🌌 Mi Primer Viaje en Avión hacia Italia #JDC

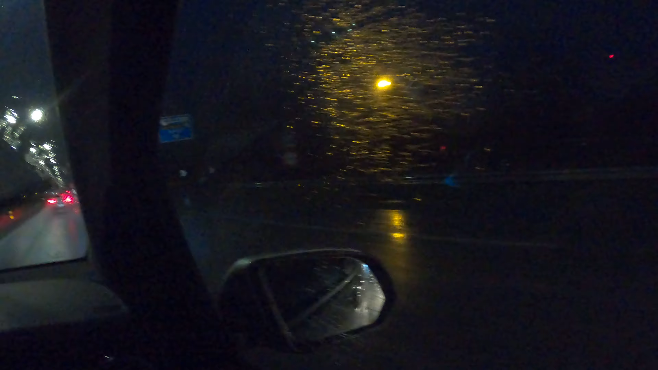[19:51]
Bueno, chicos, ya estoy yendo hacia el aeropuerto. Fijaros lo que os digo. Está lloviendo un montón. Lleva así un par de días. Que no para de llover y llover. Y la verdad es que el tiempo está bastante difícil.